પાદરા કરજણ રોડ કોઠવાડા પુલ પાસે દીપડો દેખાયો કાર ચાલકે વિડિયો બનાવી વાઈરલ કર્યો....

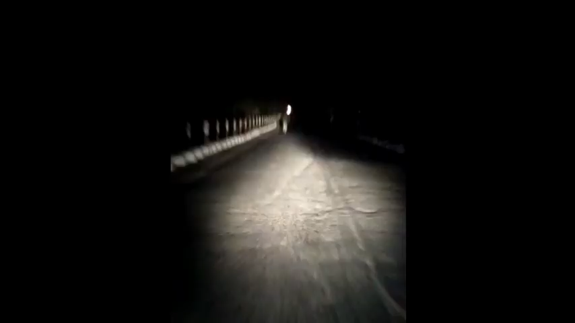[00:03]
પાદરા કરજણ હાઈવે પર દીપડો દેખાયો.
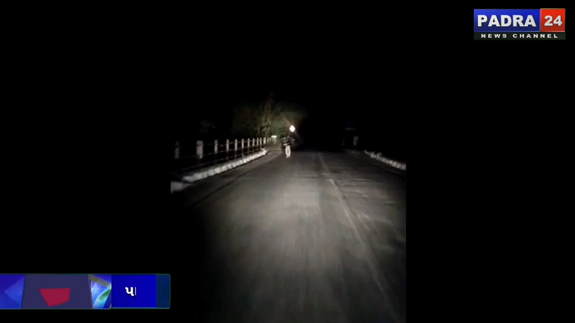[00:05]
કોઠવાડા ગામ પાસેથી પસાર થતી દાદર નદીના બ્રિજ પર દીપડાએ દેખા દીધી.